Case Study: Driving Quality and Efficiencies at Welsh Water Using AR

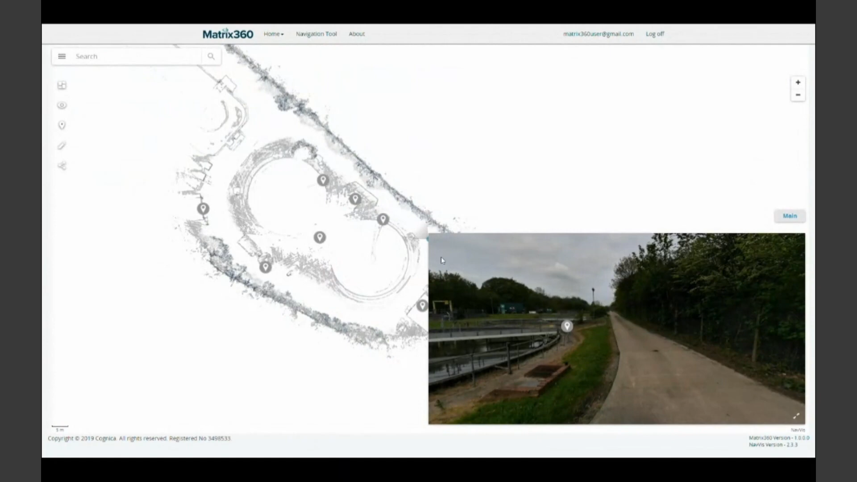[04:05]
treatment works and the scan was completed in half a day
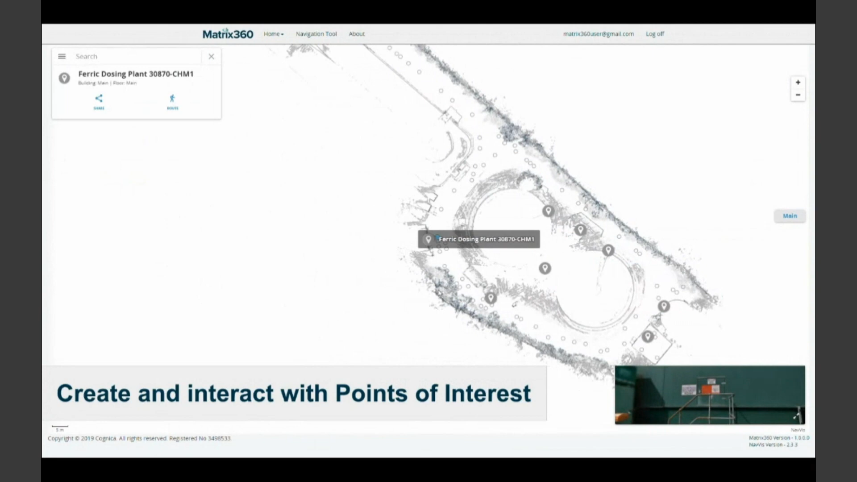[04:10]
so what we want to use this platform so it can be used like a training tool and it's proved useful for our